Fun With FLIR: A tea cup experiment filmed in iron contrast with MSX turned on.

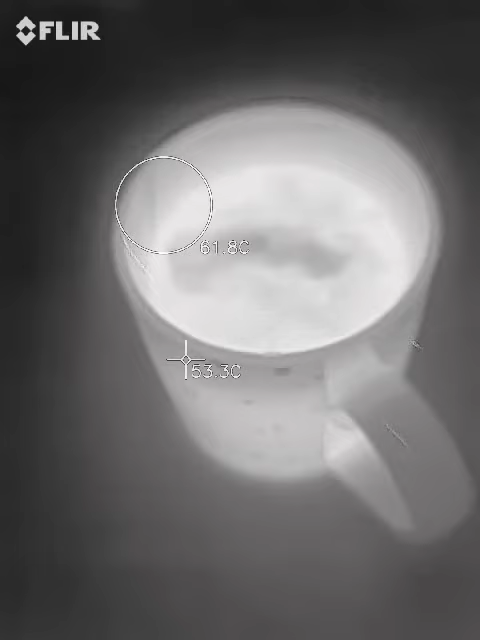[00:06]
On screen: spot 53.3°C
You can see the closer we get, naturally, the temperature will go up.
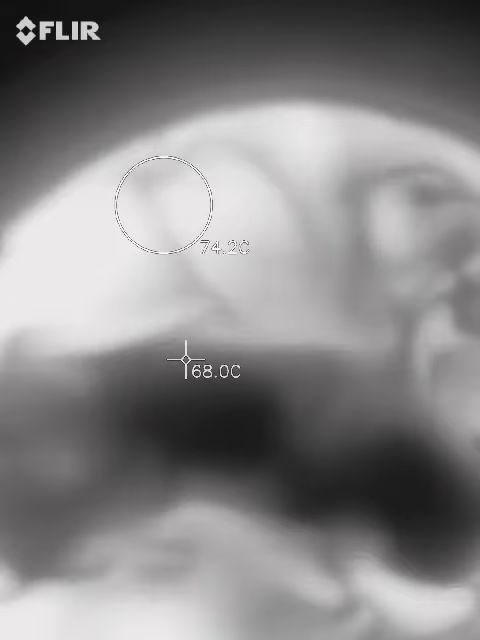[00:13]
On screen: spot 68.0°C
So let's go up.
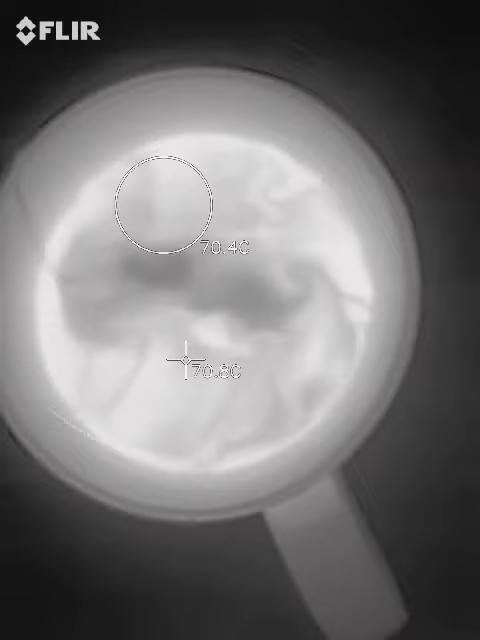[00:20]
Yeah, because this heat is going to be dissipating the higher up we go. Okay.
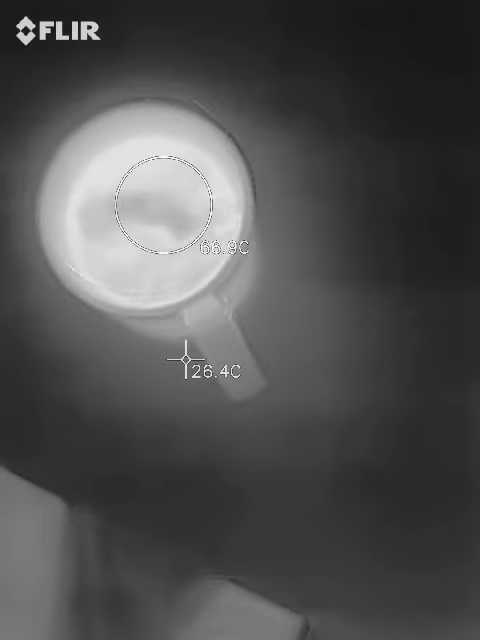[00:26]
But it's still, you know, keeping, you know, pretty good accuracy there.
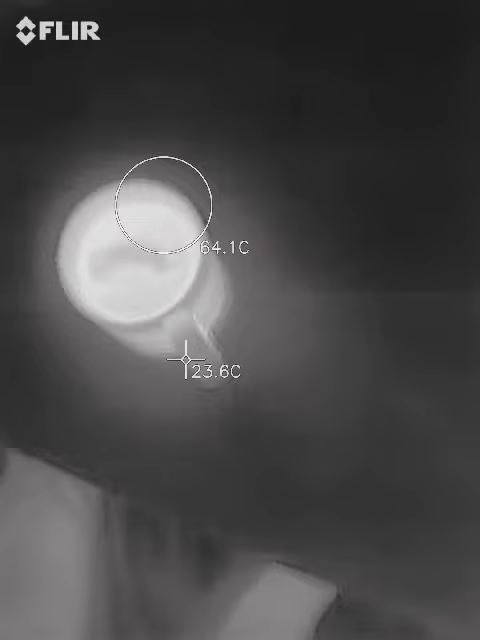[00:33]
On screen: spot 23.6°C
What's it look like here on the side of your cup? Oh, wow.
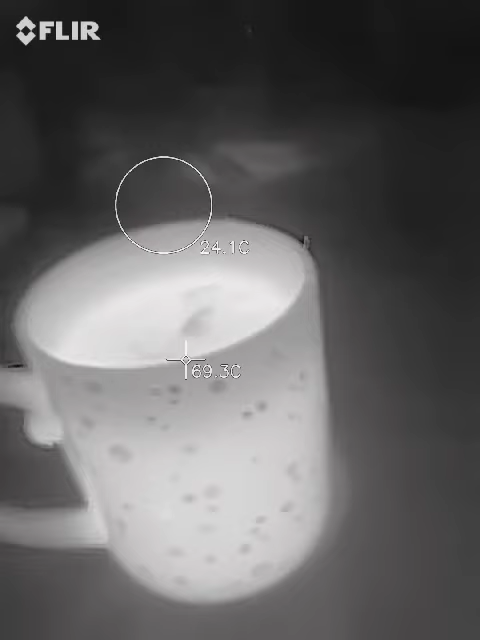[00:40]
On screen: spot 69.3°C
Why don't you have a sip? It's too hot.
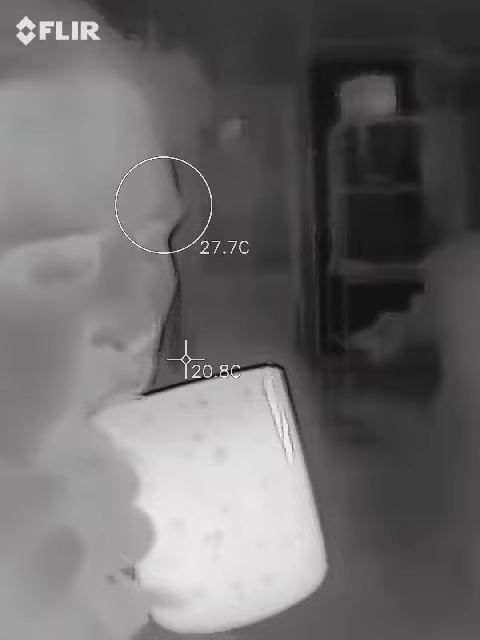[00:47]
Too hot.
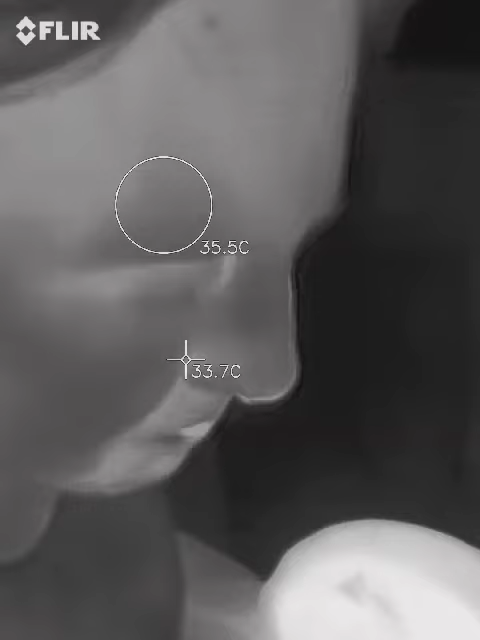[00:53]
On screen: spot 33.7°C
Oh, really? Yeah. Oh, wow. Hang on, let's see your lips. Your lips are actually white right now from the tea.